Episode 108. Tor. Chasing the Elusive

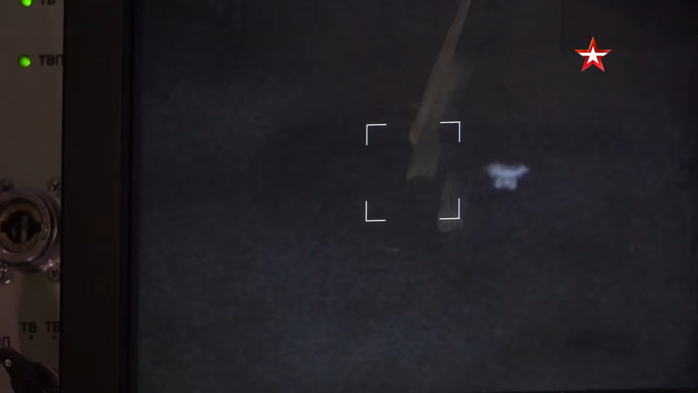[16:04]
I can only tell you that the drone quickly got a bullseye painted on it.
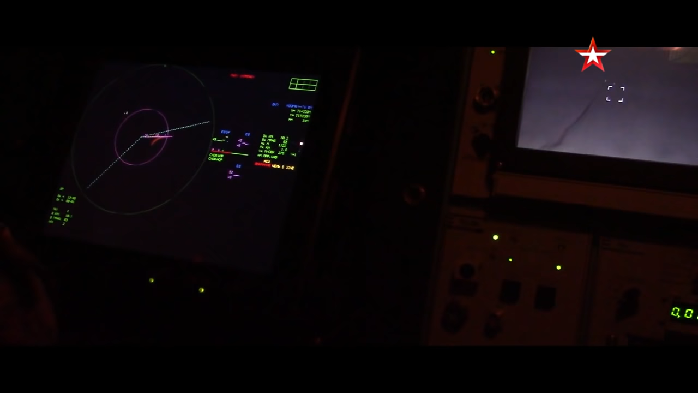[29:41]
The missile zigzags in the air, making it hard to track. This is a distinctive feature of the TOR. It's a guided missile, after all.
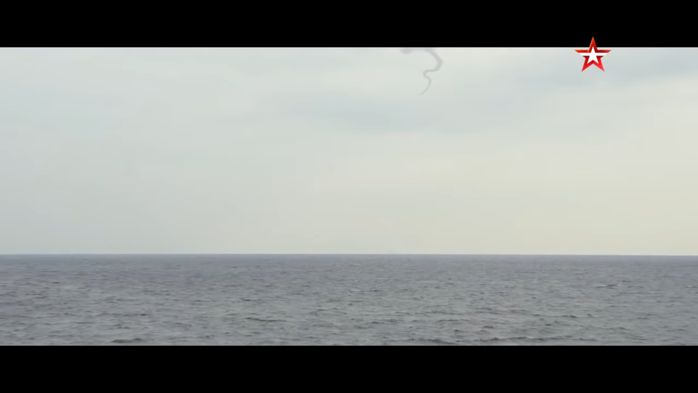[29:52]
These unpredictable movements make it impossible to target. Some time passes, and the first missile destroys the dummy target at an altitude of 3,200 feet.
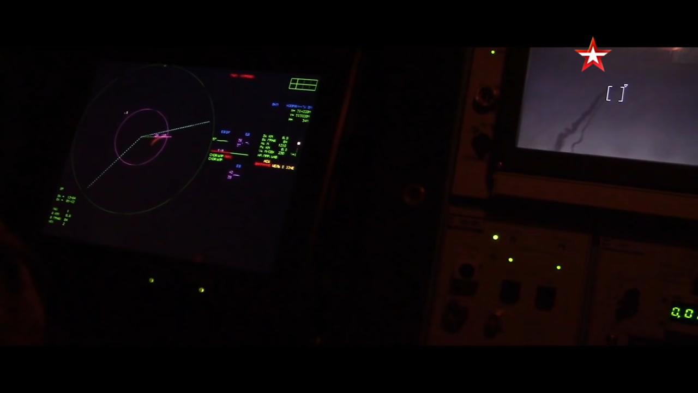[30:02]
Then the next missile is launched. Its mission is to hit the most difficult target, a simulated Harpoon anti-ship missile.
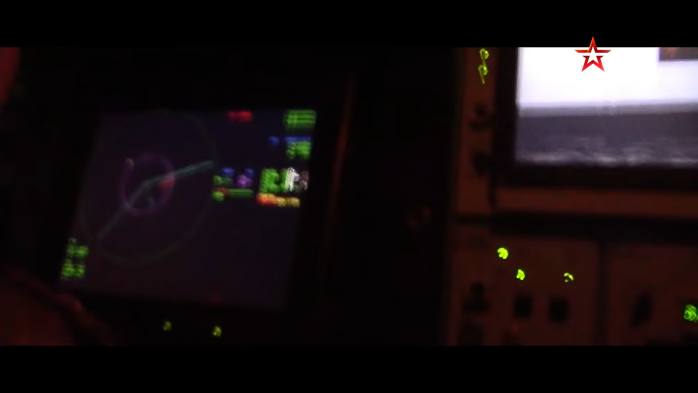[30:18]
But it's no match for a TOR missile. It easily hits the target.